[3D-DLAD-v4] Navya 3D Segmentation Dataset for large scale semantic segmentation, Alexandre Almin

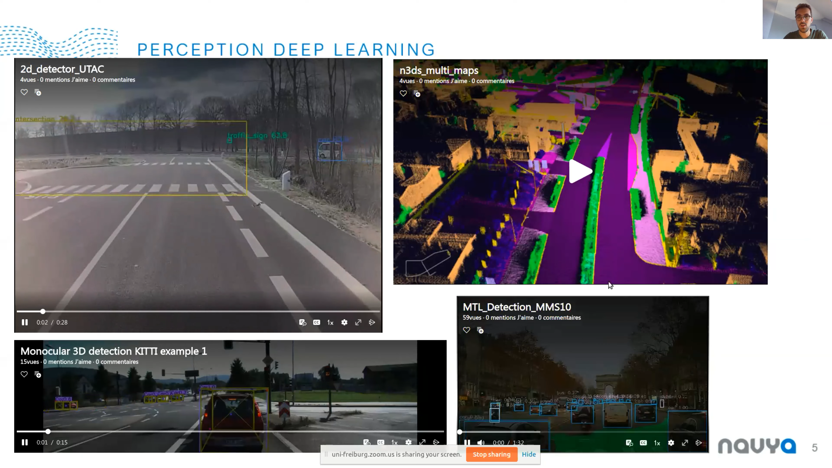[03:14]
To go more in details about what we are doing, we give you a short video preview. On the top left, you can see our 2D object detector on images with various cases, classic like traffic signs,
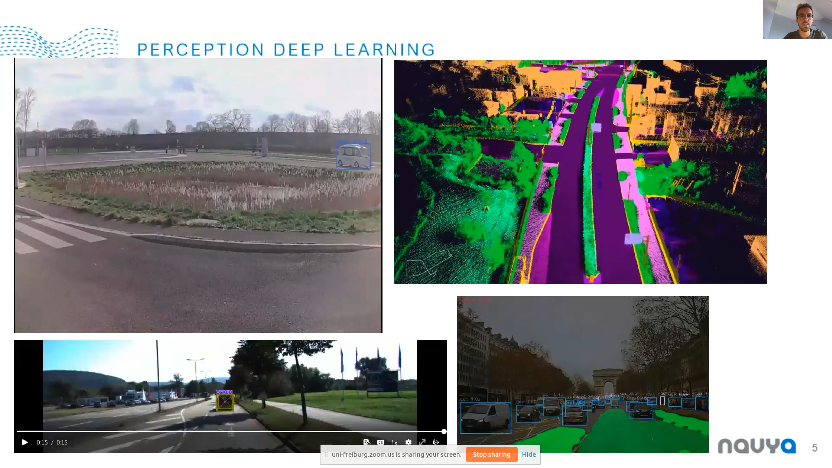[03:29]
calls, vehicles, but also intersections to get priority views. We are working also on monocular 3D detection.
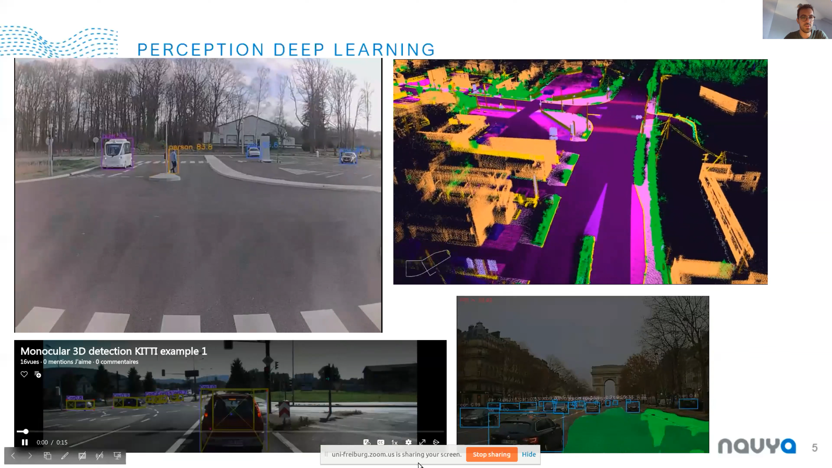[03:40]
We can have a quick preview on the bottom left on a Qt example.
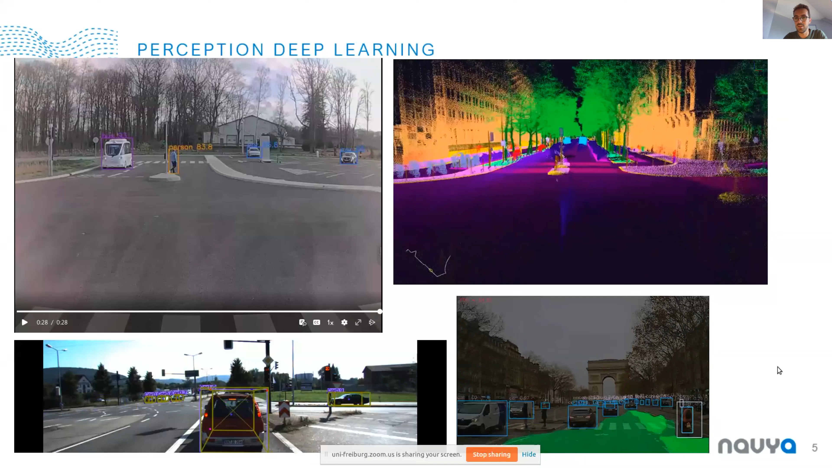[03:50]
And to conclude with images, on the bottom right, we have a multitask learning with 2D object detection and ground segmentation task.
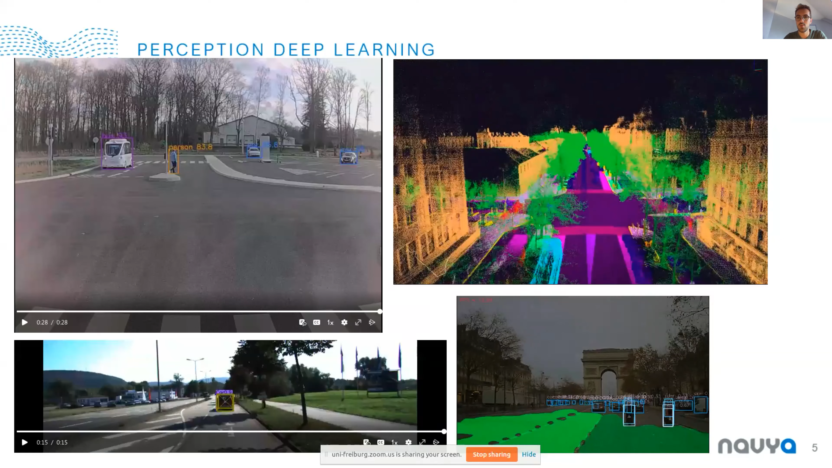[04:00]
And on the top right, it's our label dataset, N3DS,
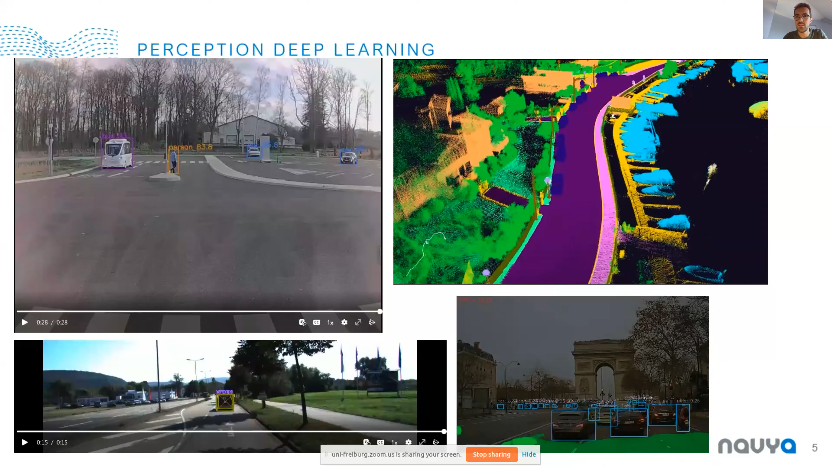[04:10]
that you can show with our dedicated mapping detail tool. So here, just a preview on our 3D perception task.
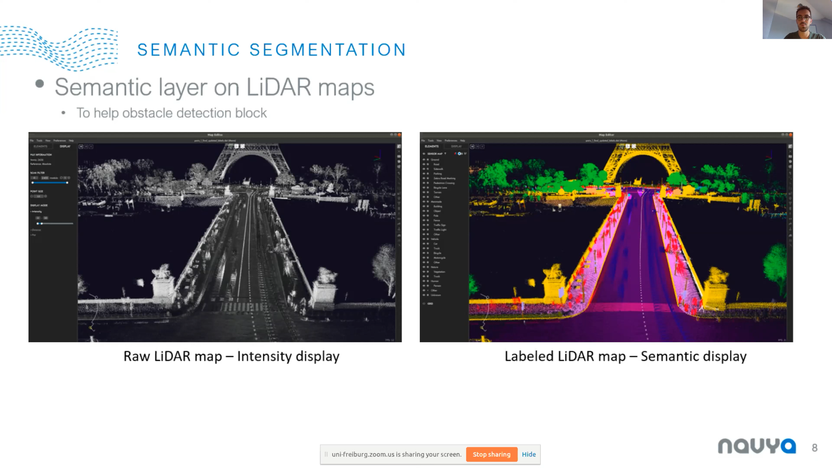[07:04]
The main goal is to help the obstacle detection block on our autonomous vehicles, but in the future works also for the localization break.
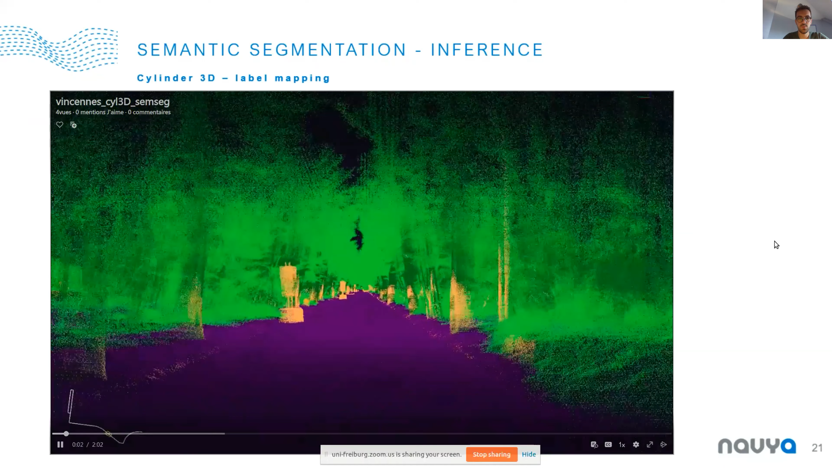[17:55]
So here is a quick view about the results of inference of Cylinder 3D
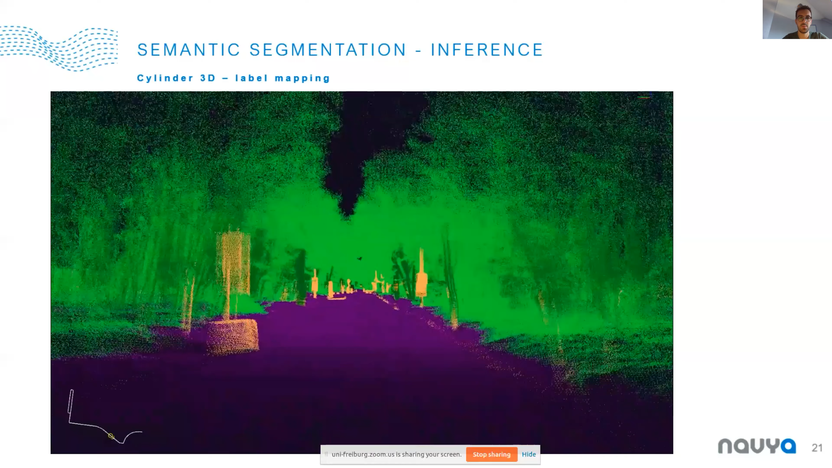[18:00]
implementation on one of our maps in Vincennes. For that we made a label
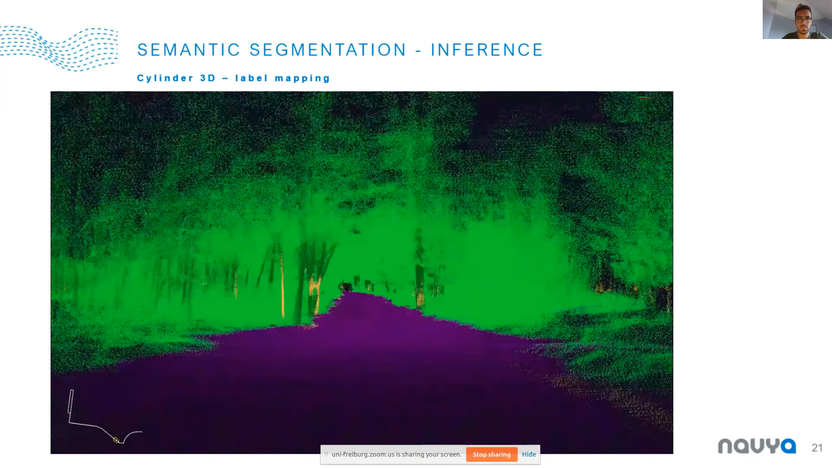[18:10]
mapping to be able to have a consistent prediction on the most important classes that we wanted.
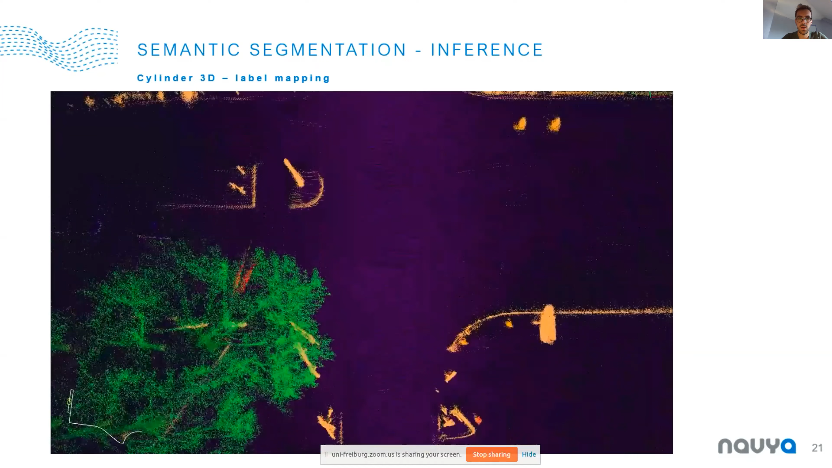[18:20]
We want a quite clean ground segmentation, which is kind of useful for self-driving vehicles. We want to have a nice segmentation about vegetation,
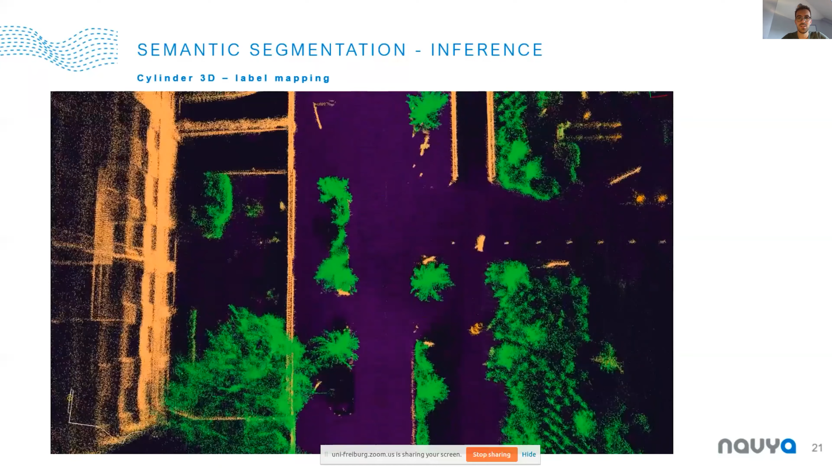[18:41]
which can be very problematic on operation. It's a very sensitive topic for obstacle detection, as you cannot manage perfectly vegetation over the seasons and the weather. So we are very happy with the results for now, and we are able to use
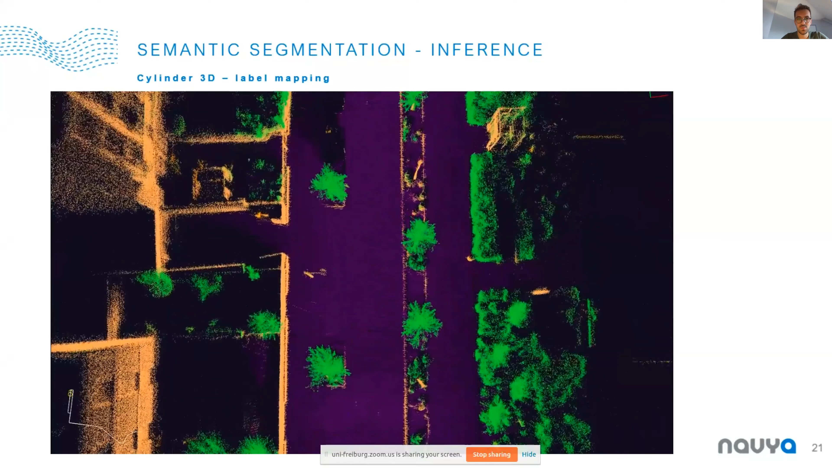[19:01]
those results on production on our vehicles.